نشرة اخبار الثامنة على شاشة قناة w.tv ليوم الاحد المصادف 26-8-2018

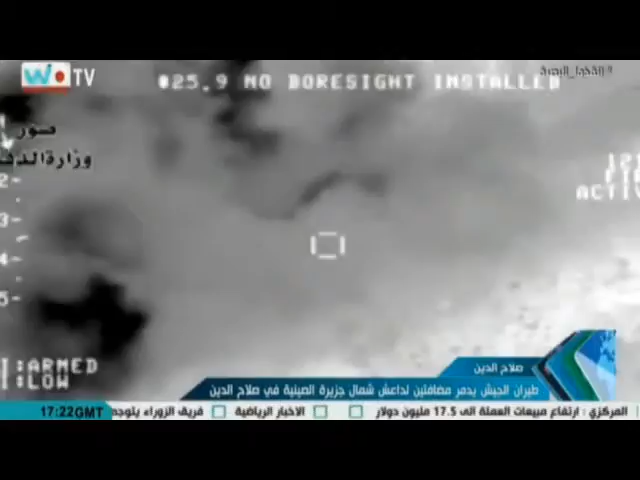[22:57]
تلال احتوتا على معدات لوجيسية وعجلة مفخخة أسفرت عن تدميرهما بالكامل وعقل جميع الإرهابيين